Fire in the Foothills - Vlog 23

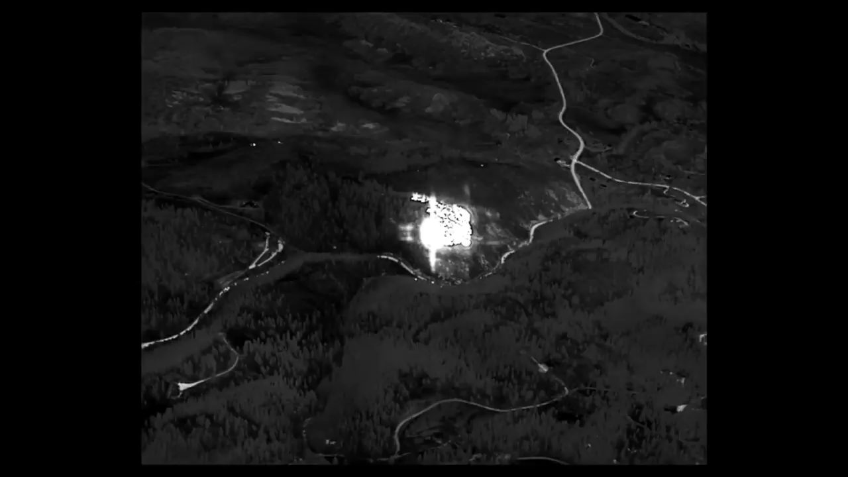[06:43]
but the Colorado Department of Fire Prevention and Control had their multi-mission aircraft available,
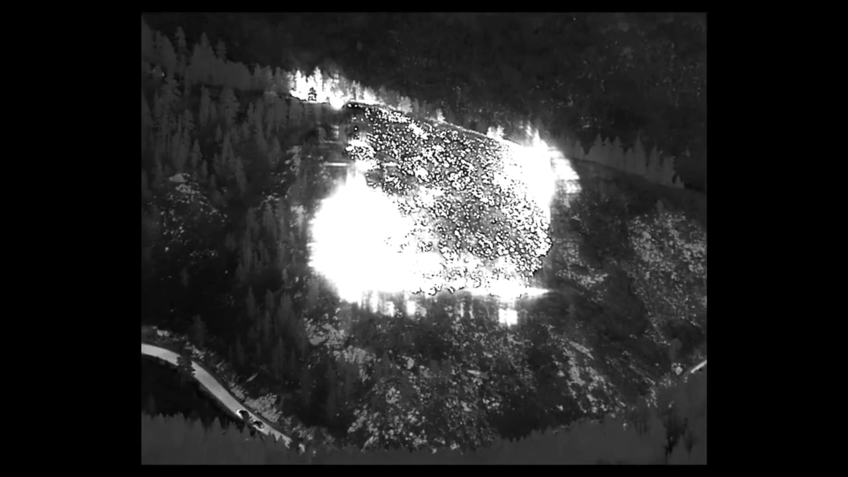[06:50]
and they flew over the fire scene to help us map it and figure out where the hottest parts of the fire were so that the ground crews could focus on those areas. The really great thing about that is they email their video and map files to us,
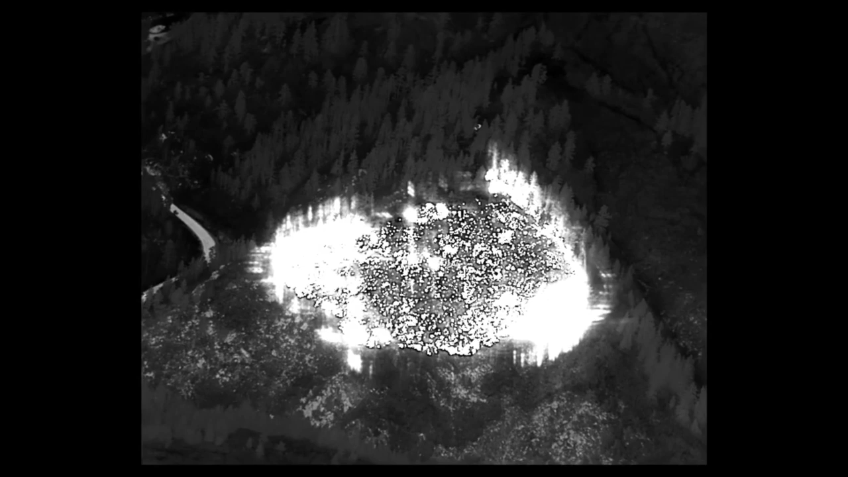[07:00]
so the incident command post can view everything that the airplane saw.
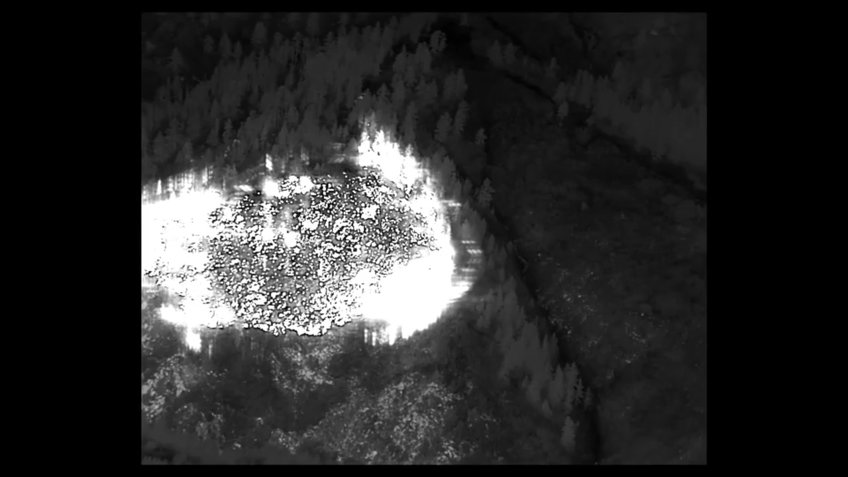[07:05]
So here's a look at the infrared video that they took, and they were able to measure that the fire burned just shy of 5 acres. We stayed well after nightfall.